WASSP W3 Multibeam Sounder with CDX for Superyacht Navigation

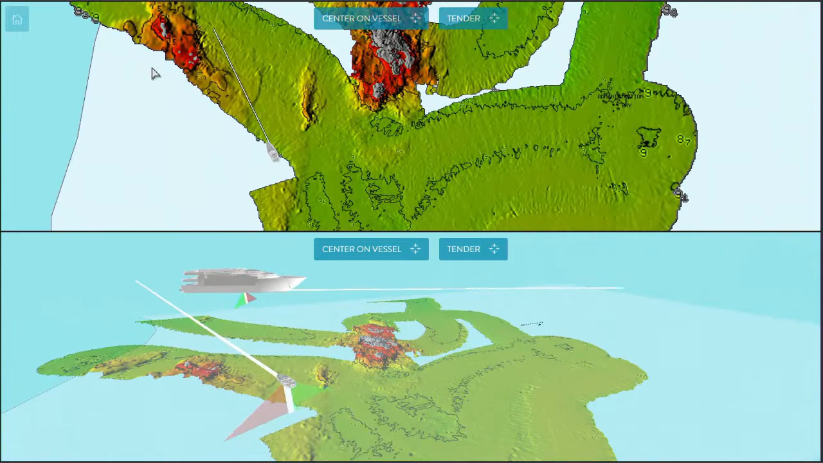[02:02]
This would be a serious danger to our valuable superyacht if we anchored on top of that.
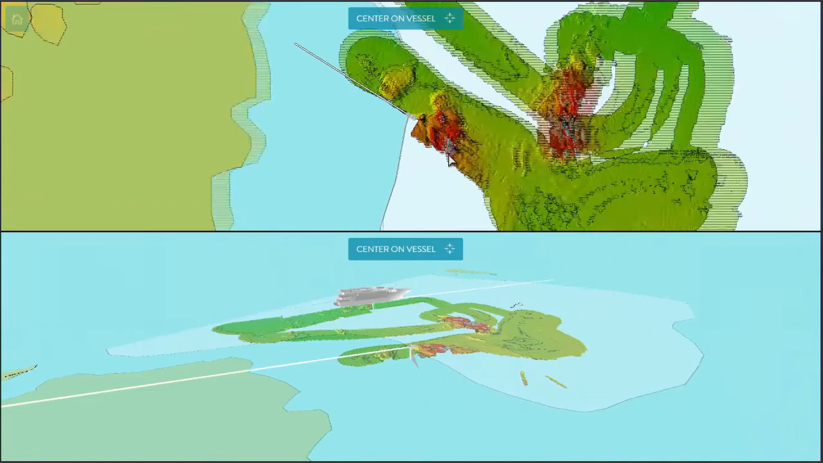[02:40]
We can clearly see another rock on this side of the bay.
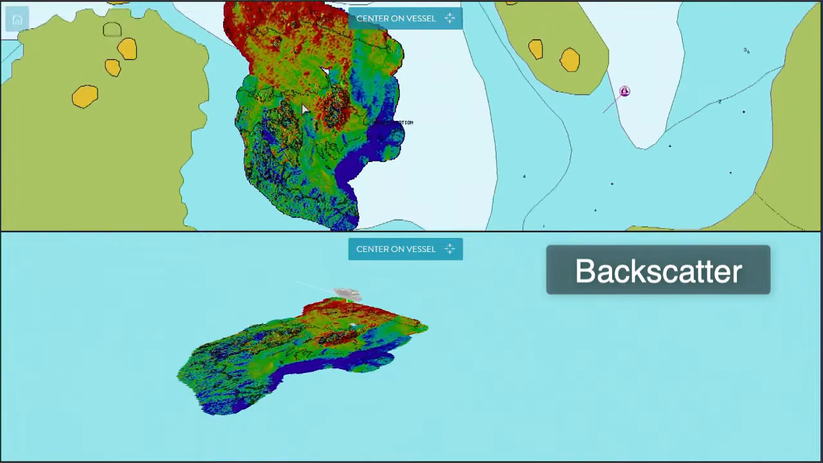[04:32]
In the red areas the sea floor is hard and rocky.
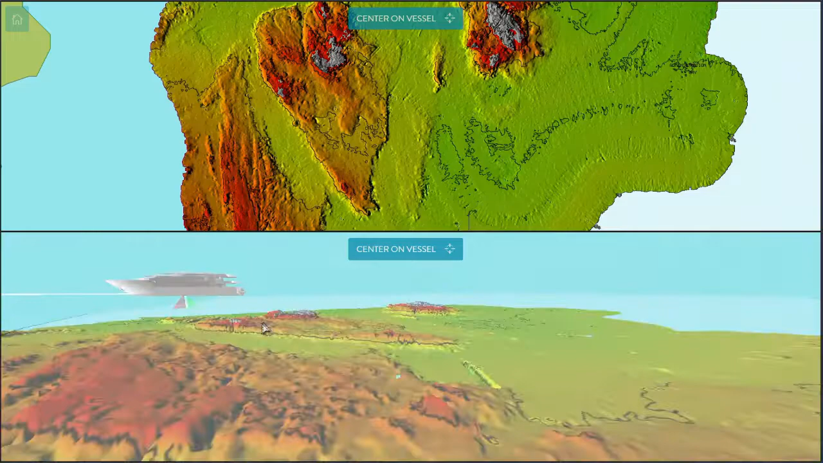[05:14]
And where the perfect and safest place is to anchor our superyacht for lunch, for the night or for whatever our plans happen to be.
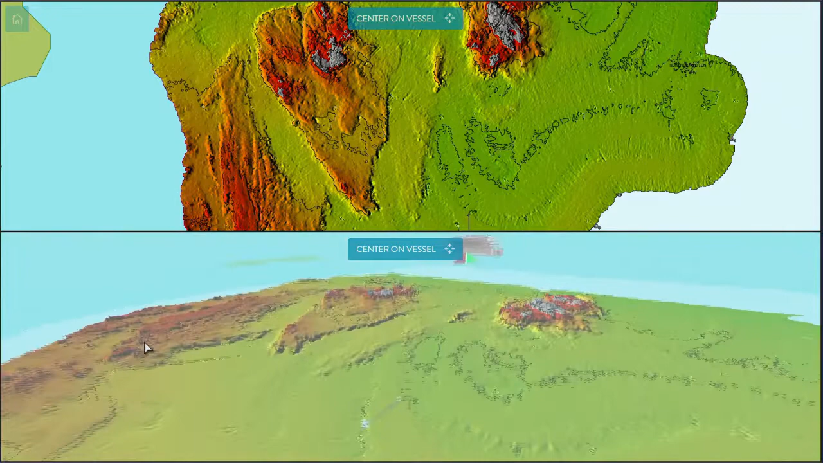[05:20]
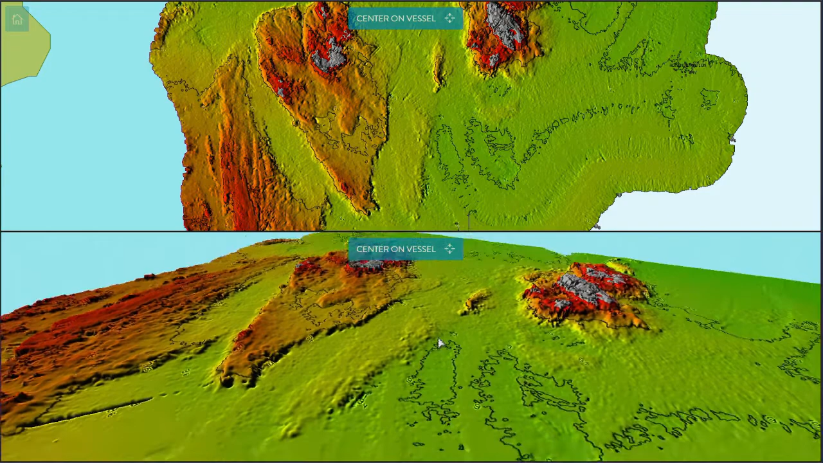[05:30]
Without this valuable information generated by our WASP W3, we could have charged straight into the bay unaware of this rock in the middle.
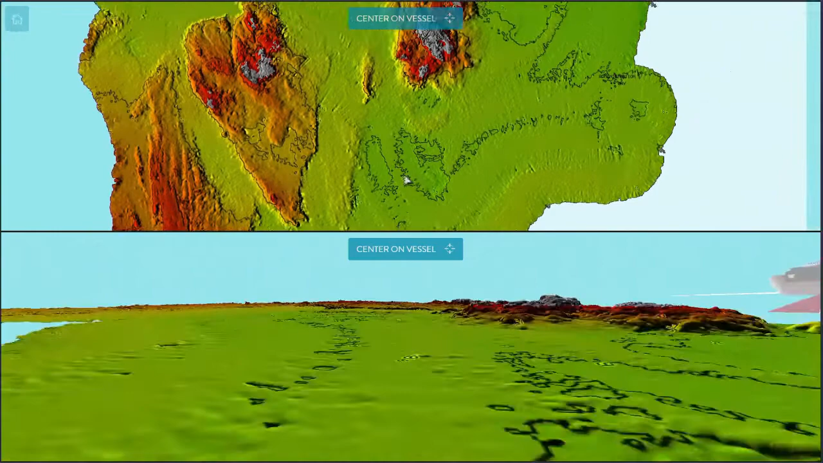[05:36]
Which is clearly a real danger for any vessel drawing 3 metres or more.
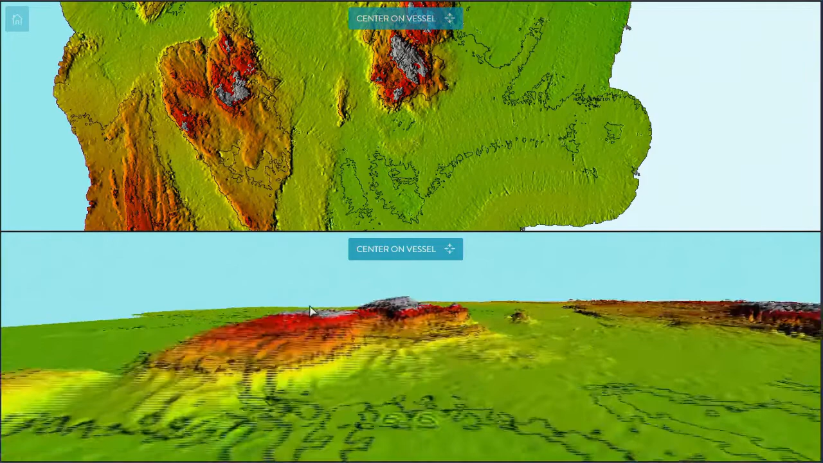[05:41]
But with our WASP W3 we have peace of mind.